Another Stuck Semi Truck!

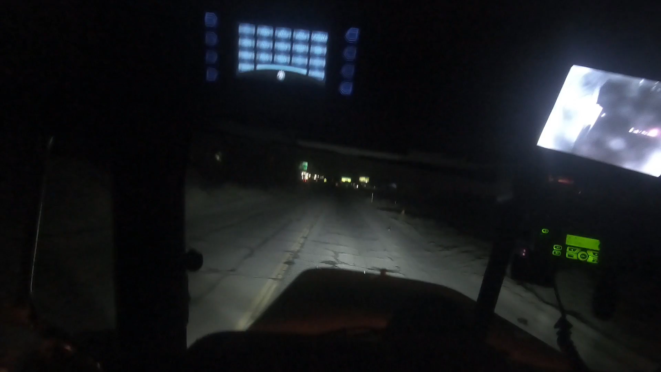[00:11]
That's the street name. Which out this empty tractor trailer. So let's go ahead and see what we got here. Looks like he's trying to flip a U-turn like everyone does. If you notice my headlights, I put LED headlights in this truck. So, pretty substantial difference. This guy looks happy to see me.
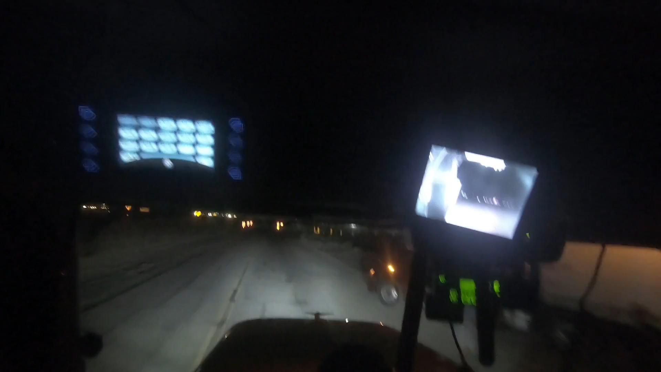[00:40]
Cool, it doesn't look like I gotta get on the dirt because I just armor rolled the tires. So let's just go ahead and park right here for a second. Let's see what we can do.